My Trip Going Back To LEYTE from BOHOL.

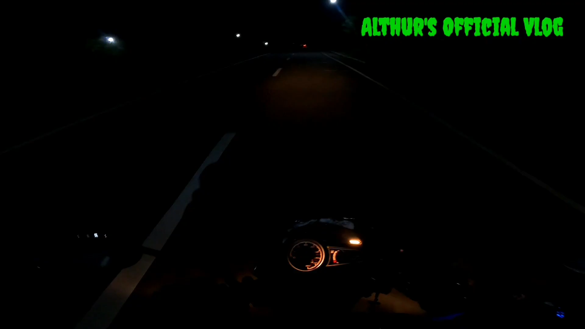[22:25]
Ito pa rin tayo guys, nandito pa rin tayo sa kalsada. Time check 7:27 na ng gabi.